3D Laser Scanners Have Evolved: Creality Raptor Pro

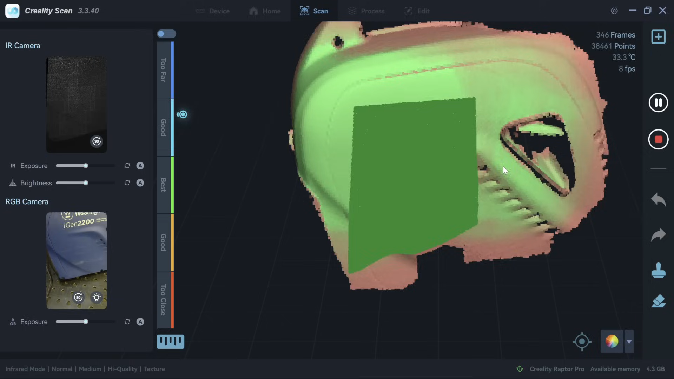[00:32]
But you wouldn't buy this just for that. The reason that you get the Raptor Pro is for the blue light lasers and it has like the original Raptor,
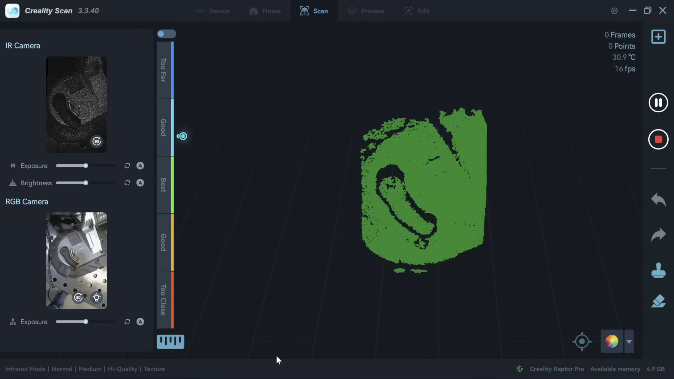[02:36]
But the the drawback is that it can miss certain, you know, textures or colors like that.
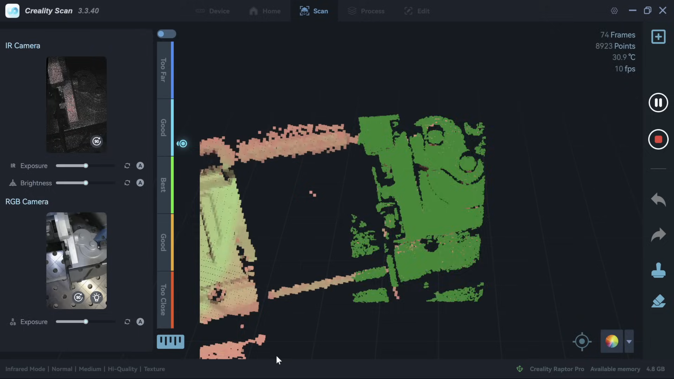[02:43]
So this has a lot of different types of colors on it and a lot of different features.
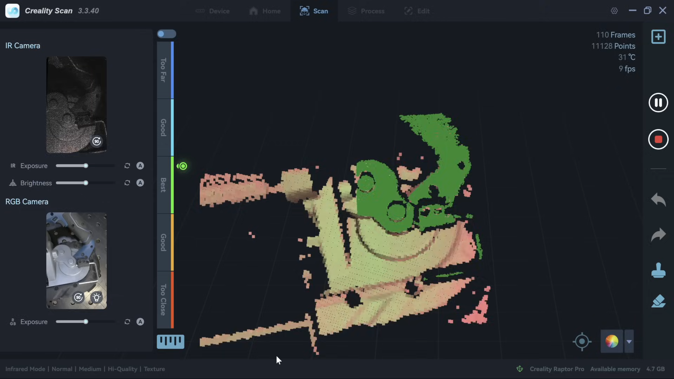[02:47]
So I thought it'd be interesting to see how this portable band saw actually scans into there. Now, while I'm scanning, one of the biggest challenges is to maintain tracking.
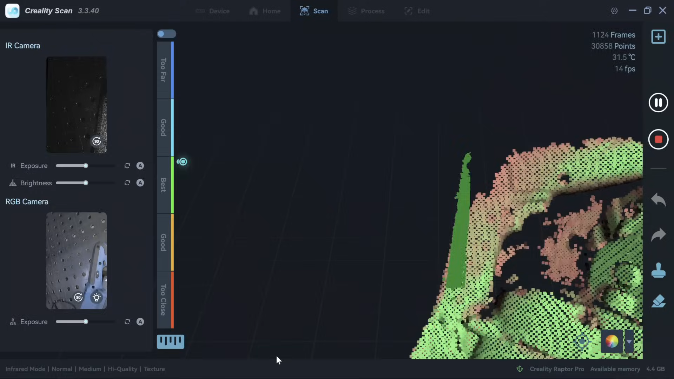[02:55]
And it has to mathematically follow along with this geometry.
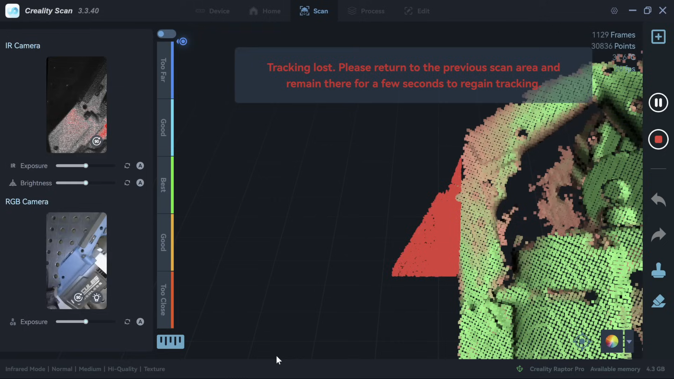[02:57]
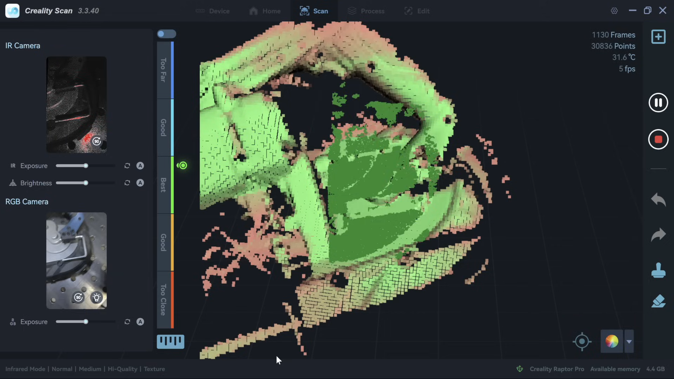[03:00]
And sometimes it would get lost like that, but it would find itself once again. So this isn't the absolute best near infrared scanner I've used.
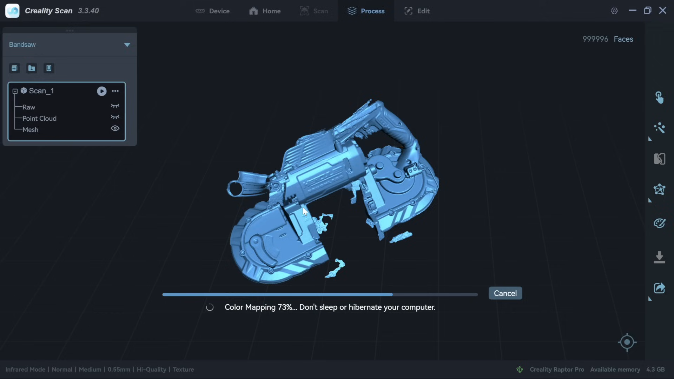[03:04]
But in the end, it's still really cool to be able to take an object and make a scan like that.
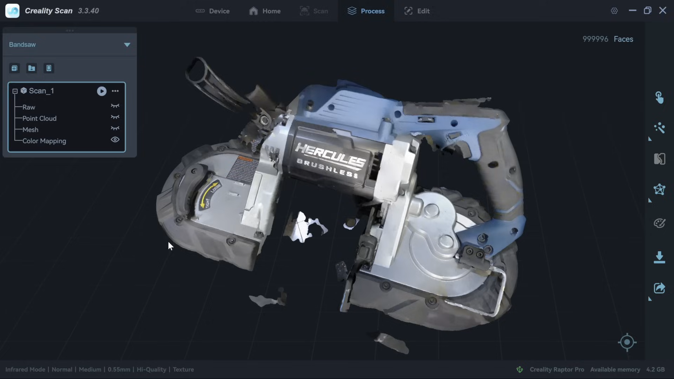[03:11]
And obviously, there's plenty of usable geometry here.
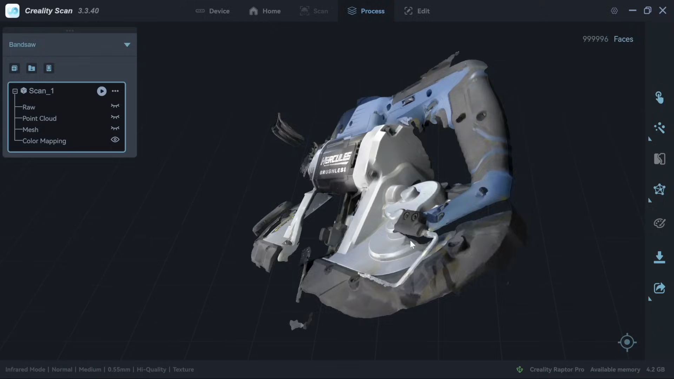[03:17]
I wanted to look at a contour.
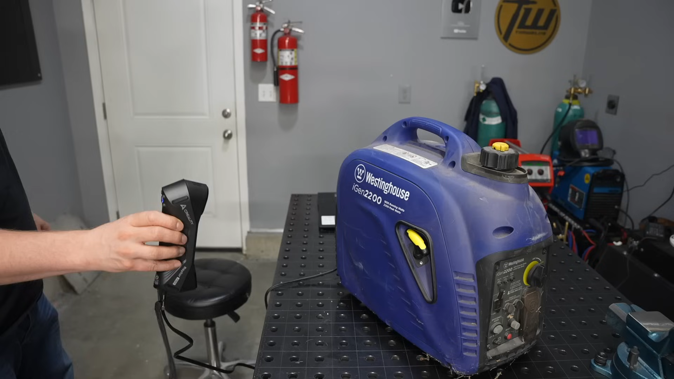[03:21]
Now, if you have completely flat faces, sometimes it'll just run away like all of them do. But this has a slight contour to it similar to an auto body panel, what it might if you're trying to match it with a bumper. So I thought this would be an interesting example scan that I could show here in the shop, the side of this generator.
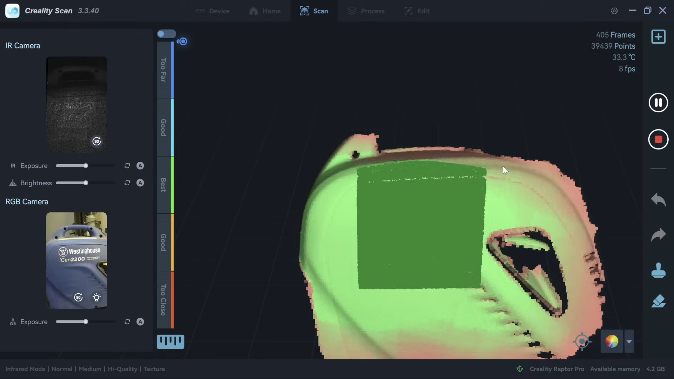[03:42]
And it worked out pretty well, it was able to follow and track along, it had just enough curvature to it to be able to keep track of where it was. And after I went over it again and again, I got pretty good scan data there on the side on that blue panel.
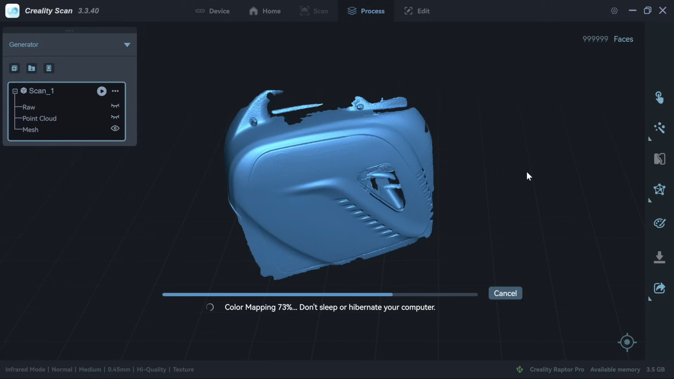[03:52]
But it didn't pick up the black plastic panel in the back.
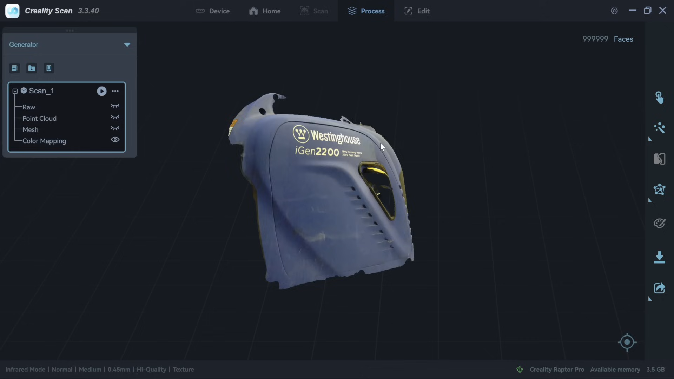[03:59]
And so if I wanted to pick that up, I'd need to use some kind of a scanning spray, like a white powder spray. A lot of people use like that foot spray from a pharmacy or whatever.
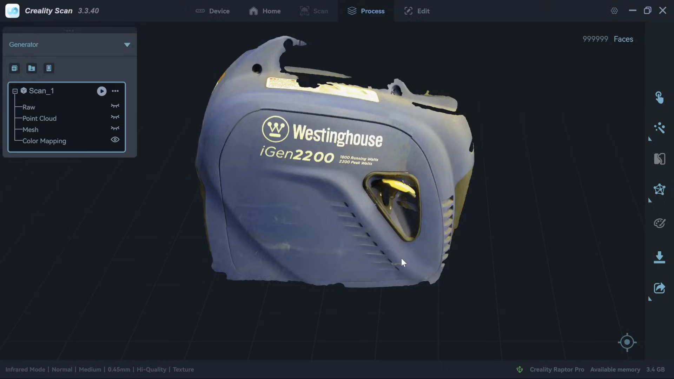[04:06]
And that can give you just a different texture to be able to pick up.